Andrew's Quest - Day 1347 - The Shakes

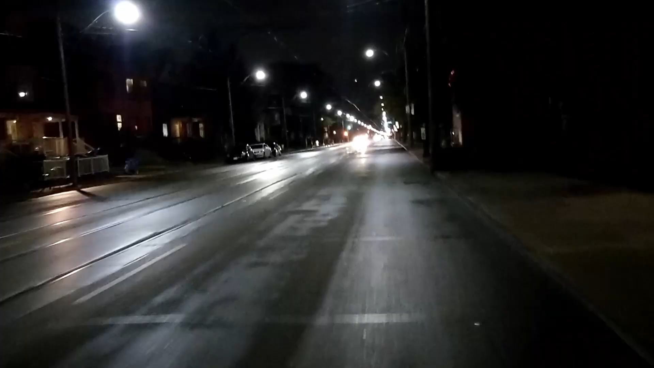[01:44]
Again, it'd been raining kind of, uh, you know, in the afternoon, so the roads are a little bit wet, but not too wet that I'm getting like splashed or anything.
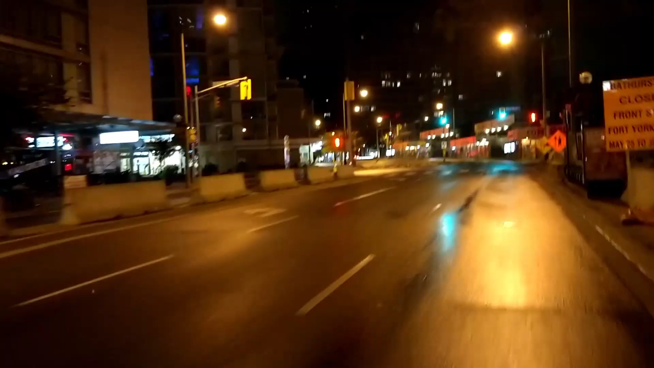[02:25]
Delivered that. Ah. Kind of wound up near Fort York.
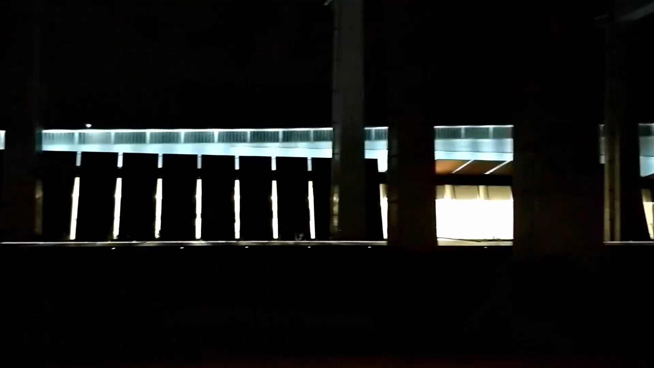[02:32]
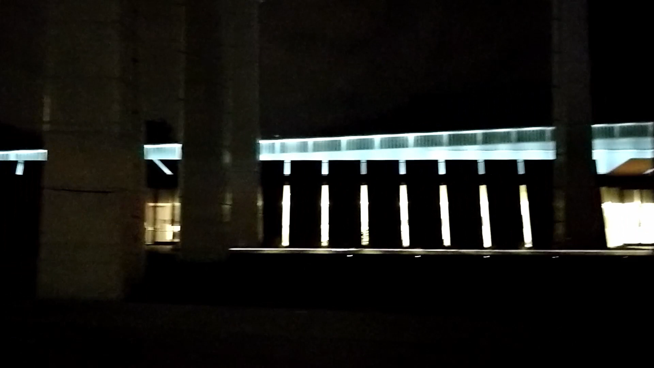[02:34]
And since, uh, Bathurst, the bridge is still closed,
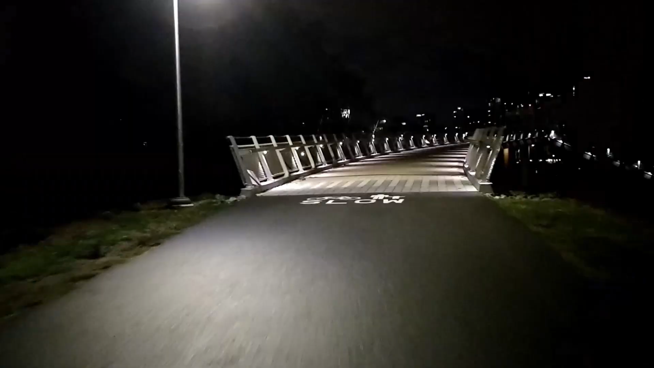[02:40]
decided I'd go through the park just north of Fort York,